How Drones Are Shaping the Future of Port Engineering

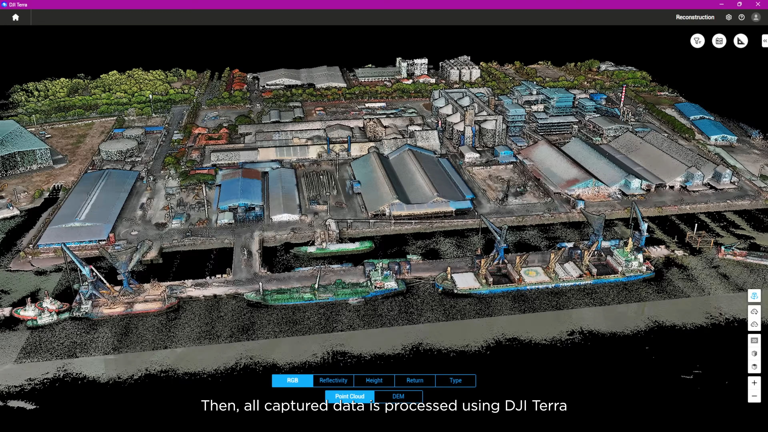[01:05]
Then, all captured data is processed using DJI Terra and
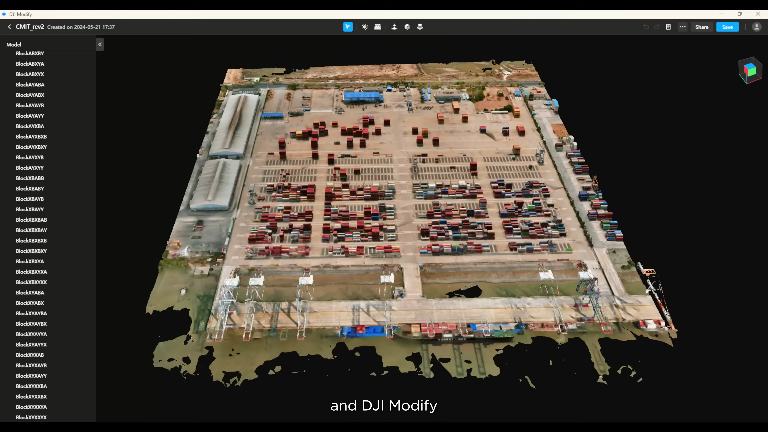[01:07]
DJI Modify to ensure quick product delivery.